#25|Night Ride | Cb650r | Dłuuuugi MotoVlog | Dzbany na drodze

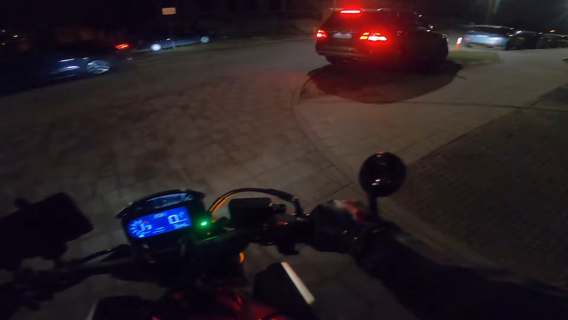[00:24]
Dobry wieczór, witam serdecznie w ten piękny, ciepły wieczór, 8 stopni, 2 marzec, nie wiem kto tam na górze za mała pogoda,
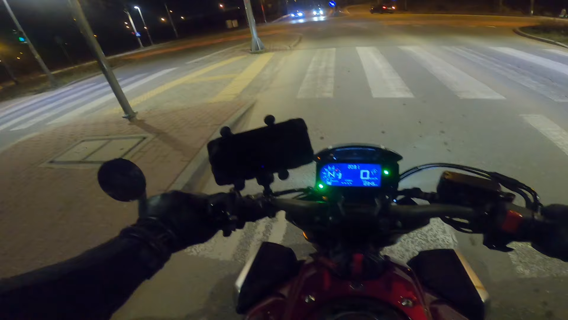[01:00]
ale róbcie tak dalej chłopaki i dziewczyny. No dawaj mordo, bo trzymam go na luzie, no na co ty czekasz, kurwa chłopie, 15 razy już powinieneś pojechać. Boże. Ej, jak zwykle
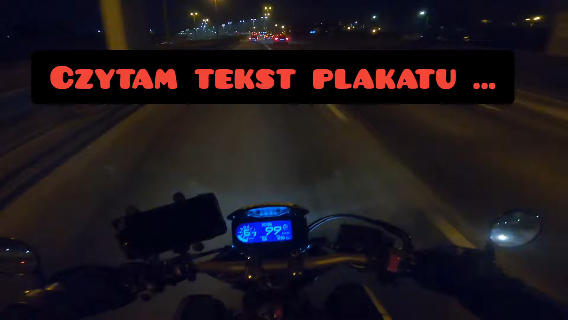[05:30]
Dzięki mordo, ale mam to w dupie, hehe. O Jezus, o Jezus. Co to za dziura była? Nefajna wam powiem, nefajna. No dzięki, dzięki mordeczko.